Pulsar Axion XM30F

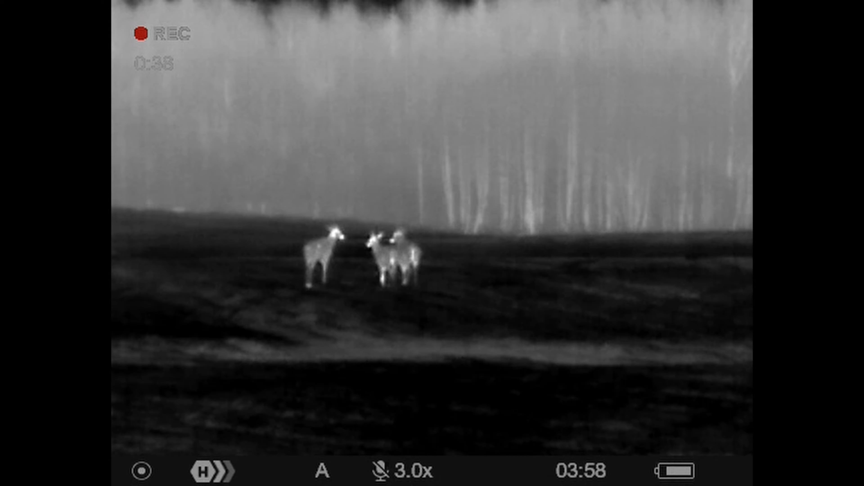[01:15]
Taip pat termovizorio sumontuotas 320x240 pikselių 12 mikronų sensorius ir šalčio atsparus 640x400 pikselių AMOLED ekranas.
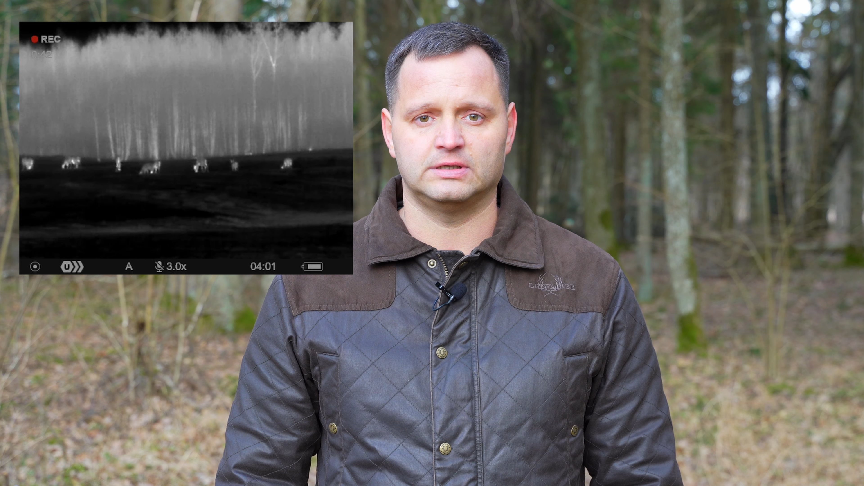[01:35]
Dabar priklausomai nuostebėjimo sąlygų, trys signalos stiprinimo lygiai leidžia medžiotojų geriau matyti stebimo objektą.